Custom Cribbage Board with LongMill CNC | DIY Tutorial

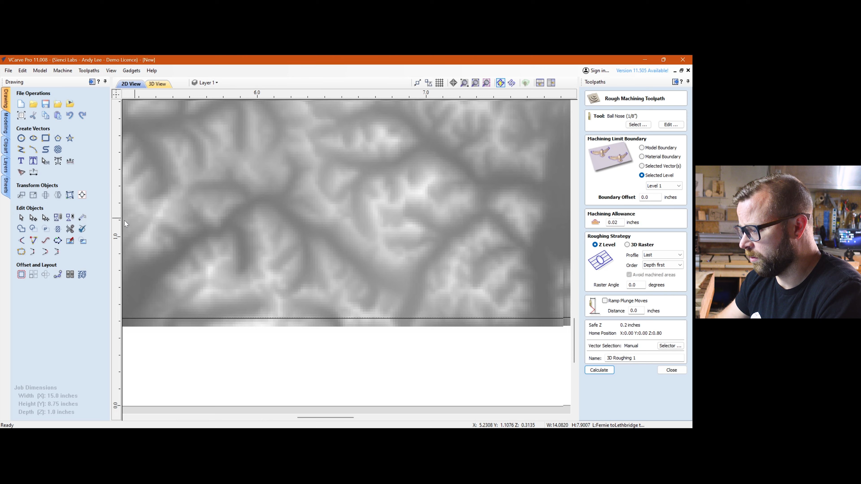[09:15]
Zoom in, zoom in, and you can see that we're off by about an eighth where that rectangle is versus the model. So you can grab your model and you can grab your rectangle, which is a little tricky with those guides in place. Click, right? And then again, I, because it's not a two sided carve, there's nothing to line up to. This isn't like a guitar where you're worried about specking it perfect. I said, all right, well, that's where it's supposed to be. So